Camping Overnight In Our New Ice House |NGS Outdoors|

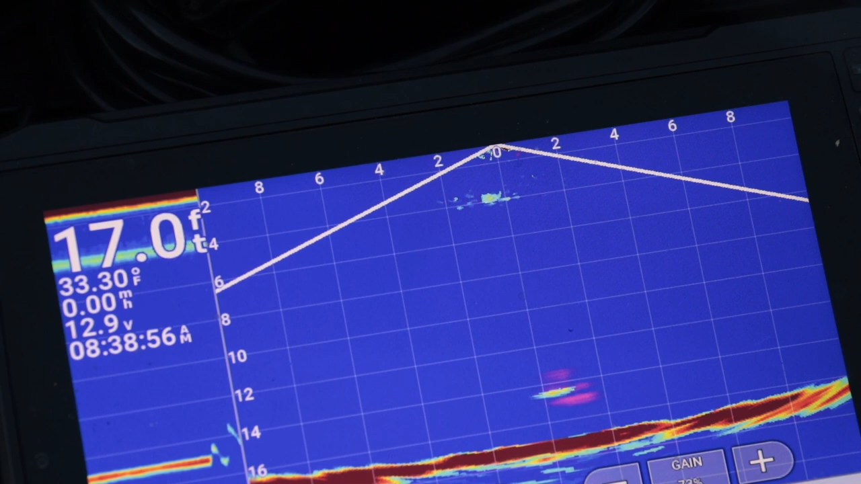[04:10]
On screen: depth 17.0 ft, water 33.30°F
That's me jigging up right down there and then I can see fish on both sides of me.